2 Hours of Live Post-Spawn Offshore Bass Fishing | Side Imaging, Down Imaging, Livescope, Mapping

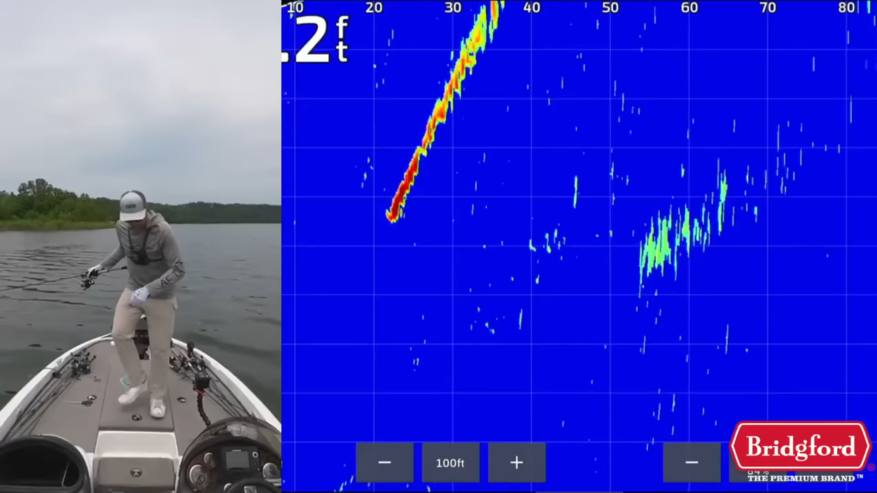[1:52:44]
There's some fish that are out here deeper, but I'm not really seeing them like gangbusters. I'm going to get up to this next point. I'll let this go while I check the stream and check a couple other things. Okay, we're so good on battery, which is nice. Stream. Why is my live scope so fuzzy? Question. I don't have the newest transducer on here, and it's just ghost tree.
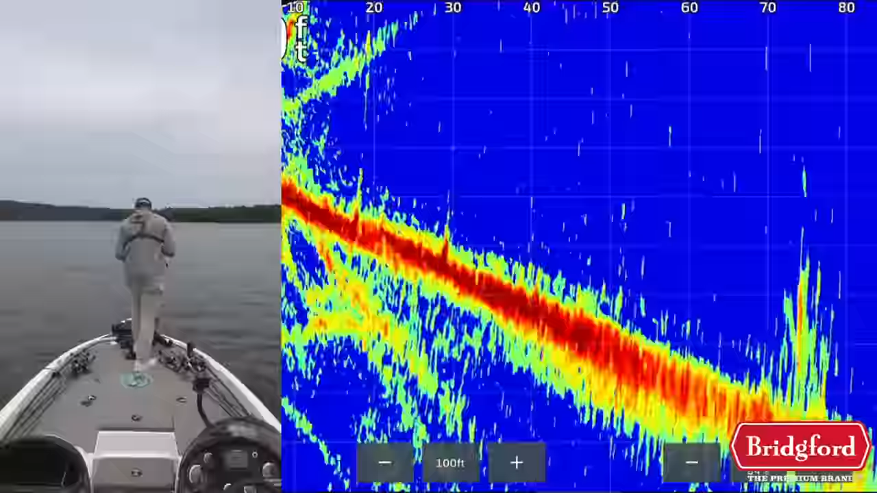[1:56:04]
Let's see if there's anything up here that we'll eat some brush and stuff out here that looks something,
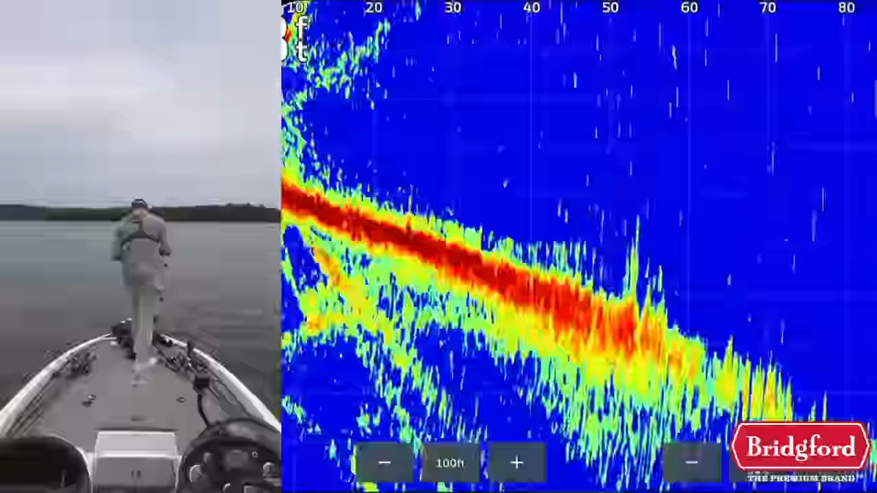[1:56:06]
but there's not a lot of, it's crazy. Cause there's not really a lot of fish to there. That other point is just going crazy. And this, this point actually, I was out here last Thursday or something and this point was going crazy, just like that last point. And just week to week, these fish just change and they're different and it's not, fishing just is never the same two days in a row. You can't get caught up in what you had been doing.
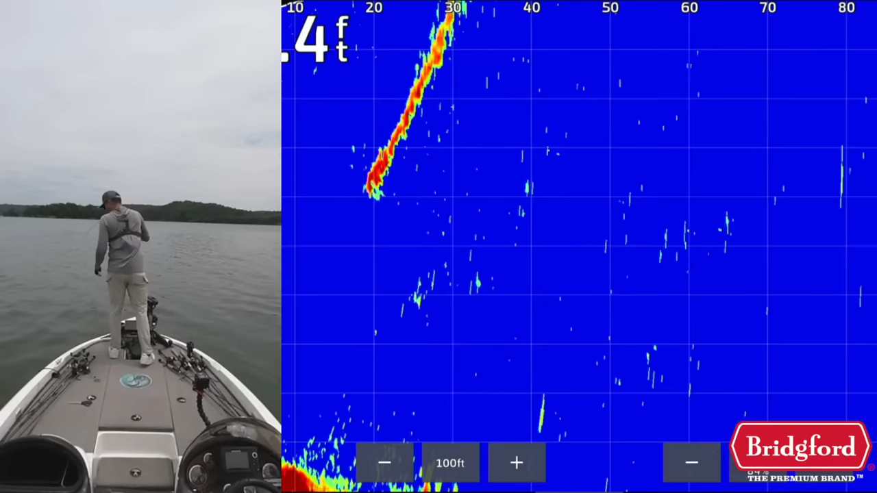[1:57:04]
Has or hasn't worked. There's fish, got it out of that pile. Decent one too. Hover rig out of the pile. Well, he choked that thing. Isn't there a keeper right there? I think. Oh my gosh.
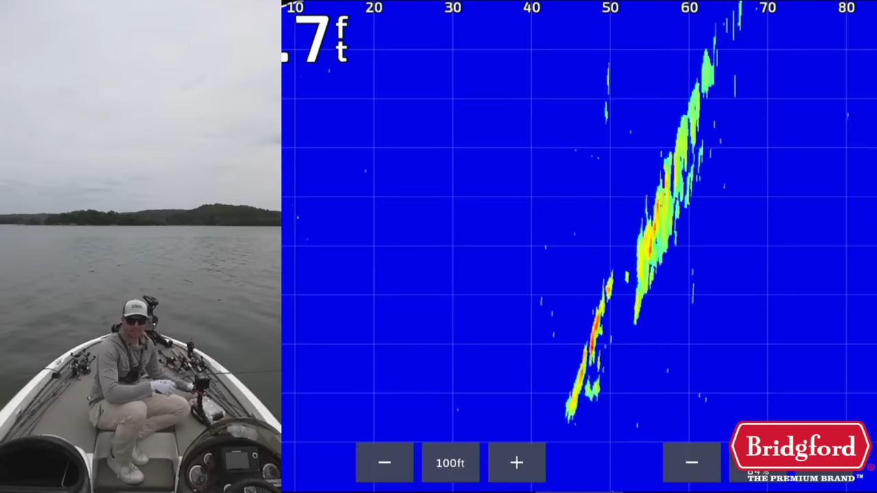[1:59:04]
and I wasn't even throwing it, which is kind of silly. And I threw everything else. Now that I'm thinking back on it, I threw everything except the hover rig at these fish,
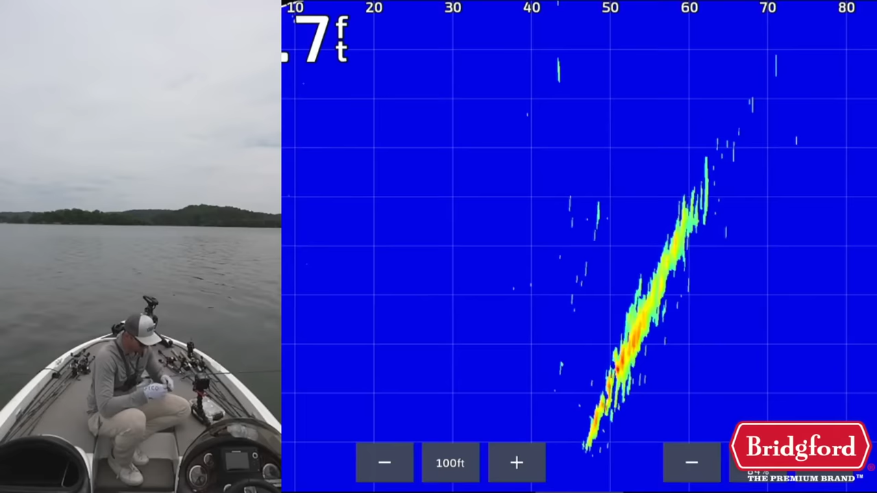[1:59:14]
and this is what they wanted today. So sometimes, you know, you can be really close to hitting the deal. I was on these spots earlier, and I want to go hit this other brush pile over here that I fished earlier that had a bunch of fish on it, and that I didn't catch one on. And I think if I hover it, I might be able to catch a fish there. These are not big ones, but that was a decent largemouth that wasn't, you know, I don't even think, it may have not been a keeper.
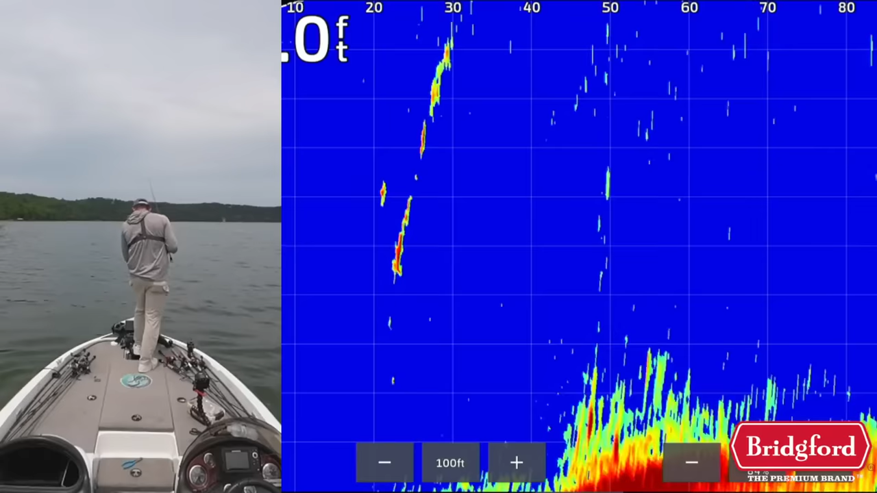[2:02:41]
But, yeah, the hover rig, all I'm doing is firing the thing out there, letting it sink down over this brush pile super slow, and these fixtures are actually coming up to it as it's falling, getting interested in it, because it falls so slow, and they're getting all over it, which is cool to see. It's a little bit tricky to see on the live scope right now, but they're very excited about it. It's in them right now. Come on, fish. Come eat it.
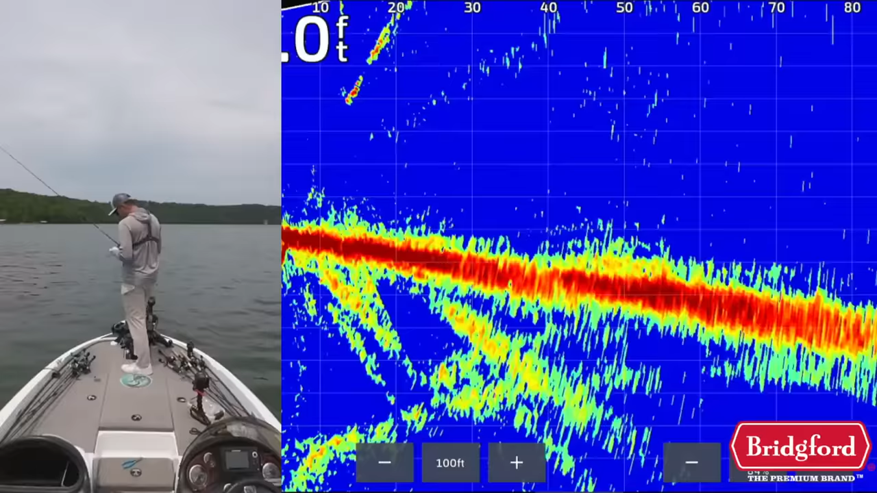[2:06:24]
I catch the most fish on it, the most quality, and, like, by far on that hover it gets my favorite bait.
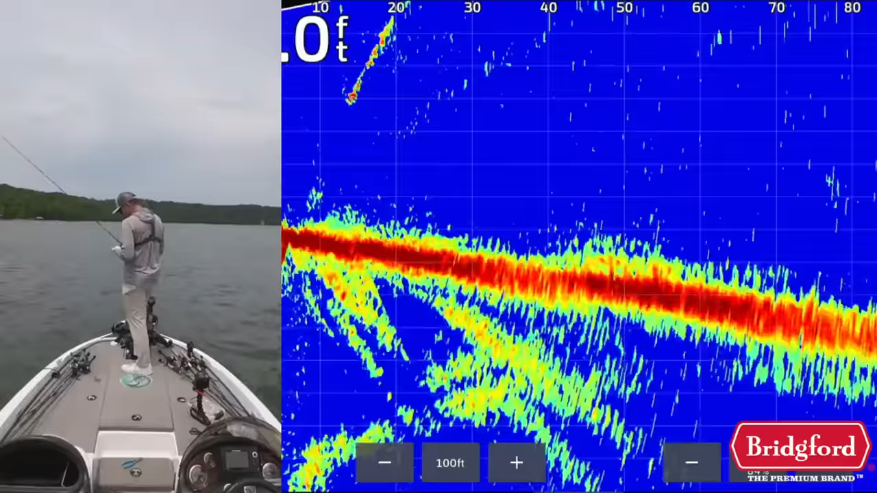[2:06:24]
It has a flat bottom, it doesn't spiral too bad on the hook, and it just works really well. So, yeah, if I had to pick one bait to go fish on the 8-ounce hover, I would fish the Striking Caffeine Shad Jr.
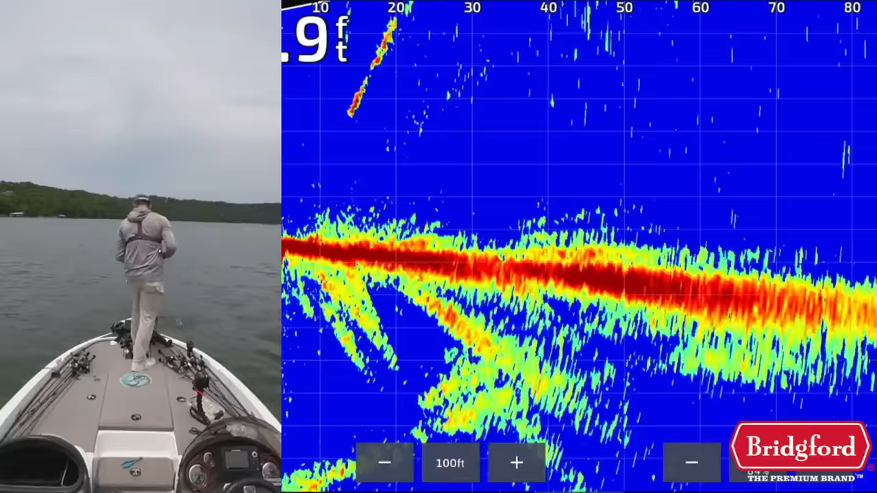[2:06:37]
It's pretty legit on it, to be honest.